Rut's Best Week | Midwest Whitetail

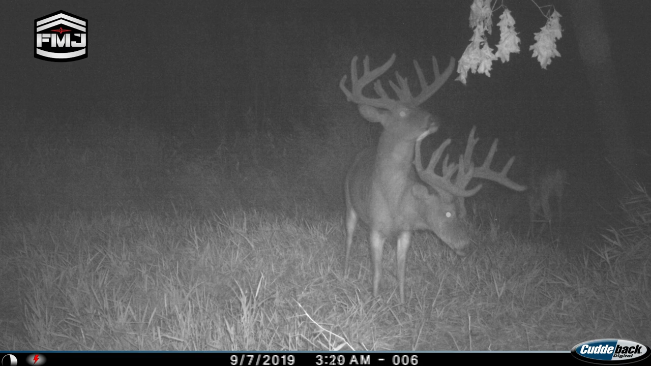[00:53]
And it wasn't a deer I expected to make a good jump, but from just flipping through the pictures really quick, it looks like he did make a good jump. It's a deer I encountered a couple times last year. I thought he was 4 or 5 last year, wasn't really sure. Probably more likely 4. Everything off the peninsula, we thought I'm gonna go back there.
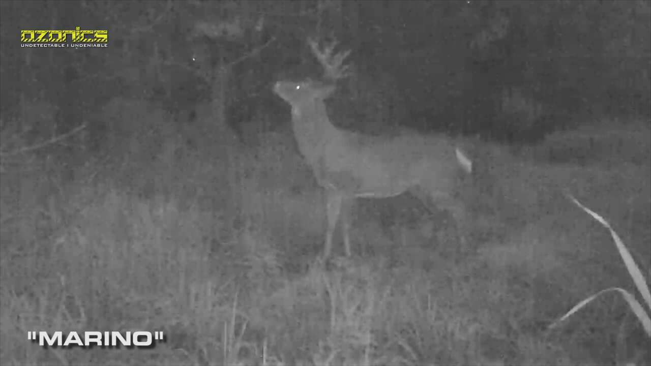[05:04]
I think it was the 14th or 17th. So he's also moving around in this area. He came out at 6:30 one evening out of the timber here. Those are our two primary targets.